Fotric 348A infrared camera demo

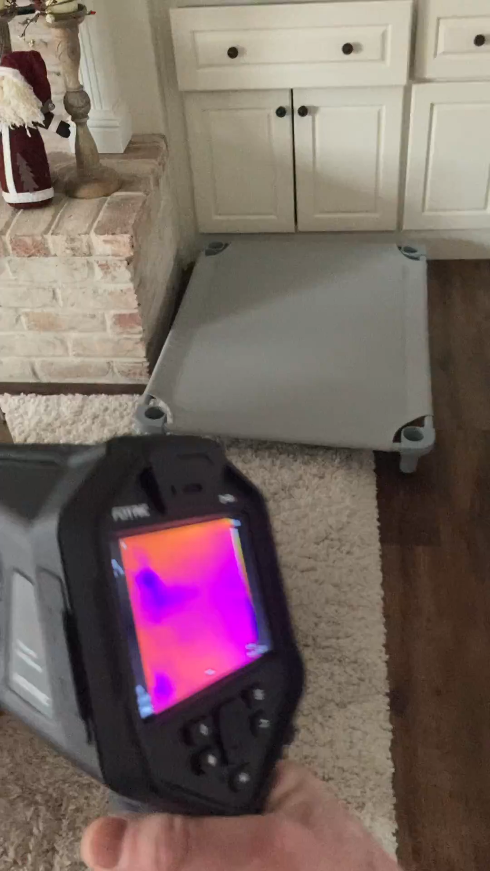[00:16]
Anyways, this is a 640x480 camera, and I tell you, just out of the box, I'm pretty impressed.
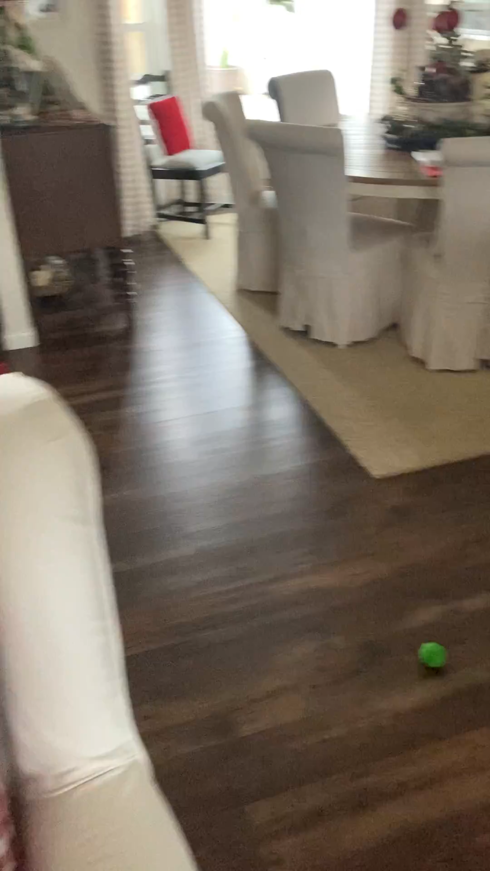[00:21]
A couple things I can show you.
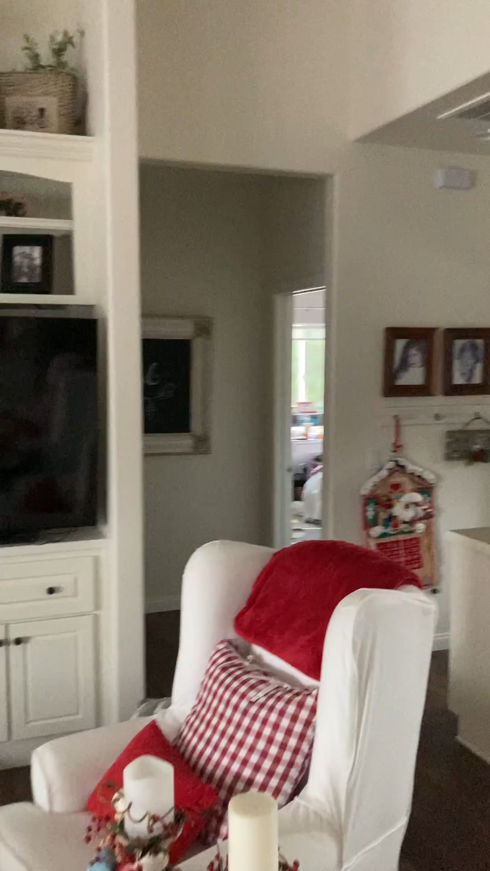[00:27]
Okay, yes, I have failures in my own new home.
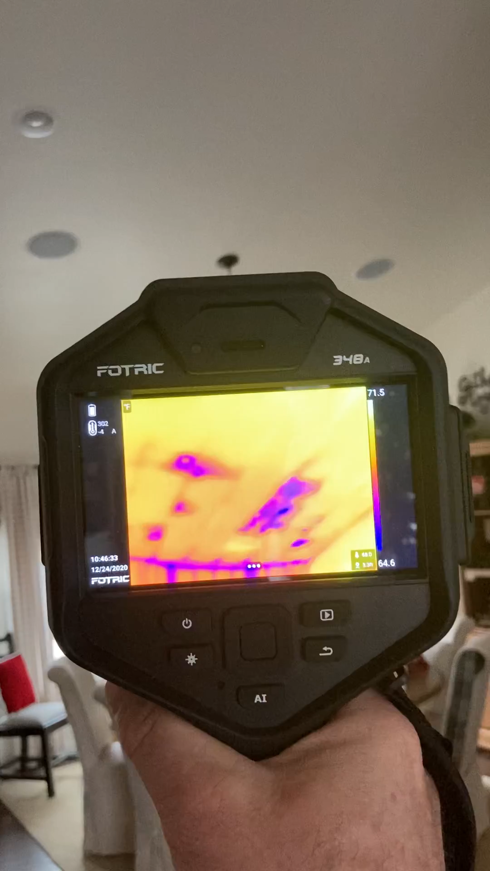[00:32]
Anyways, you can see pretty clearly where the insulation is not in full contact with the air barrier or the drywall. So, you can see how this shows up pretty easily here.
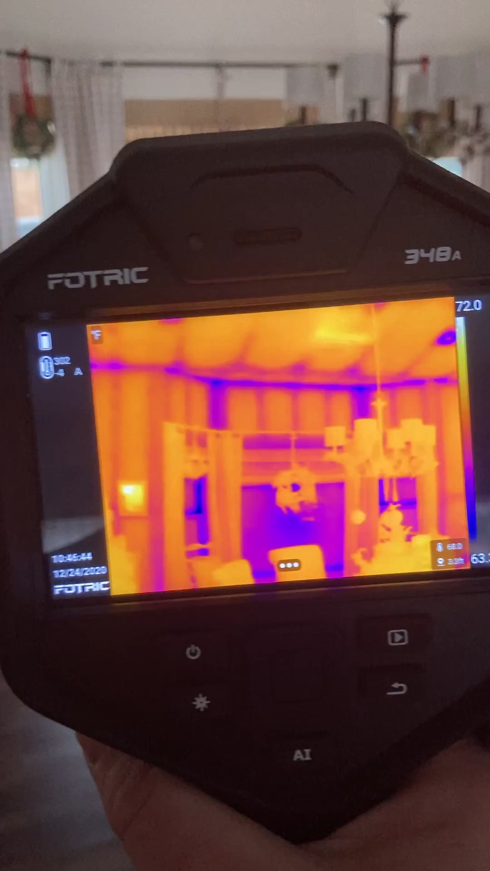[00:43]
And, of course, the world's most expensive stud finder it is. Let's go look at a few other things.
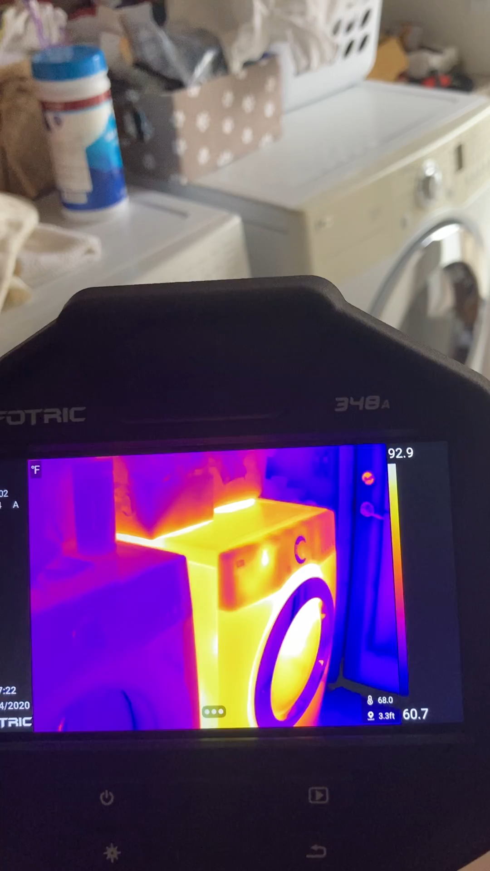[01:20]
On screen: scale top 92.9°F, scale bottom 60.7°F
Oh, you can see that that has had some heat on there. So, great thing about this, you can see it's pretty clear on the resolution.
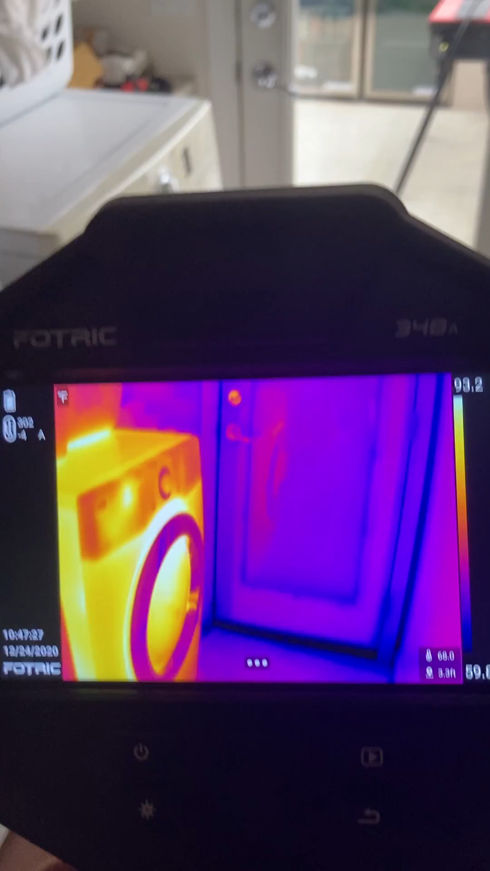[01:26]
Very nice camera.
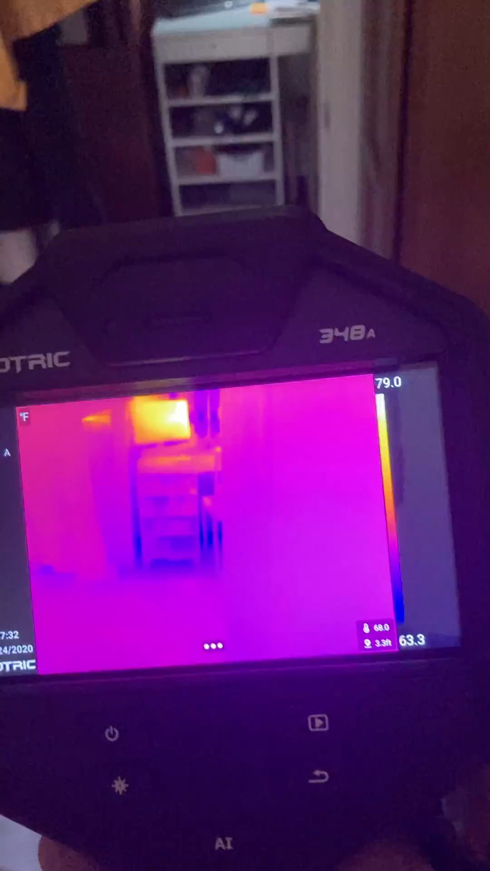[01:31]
When we do take a picture, it takes a visual and thermal.